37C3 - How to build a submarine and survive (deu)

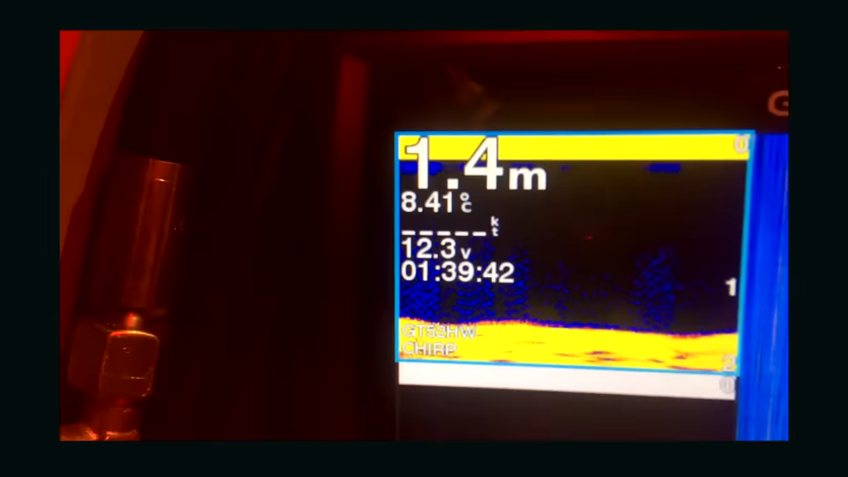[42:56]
On screen: depth 1.4 m, water 8.41°C
8,4 Grad Wassertemperatur. 1,4 Meter. Bis zum Grund. Auf unserem Heck.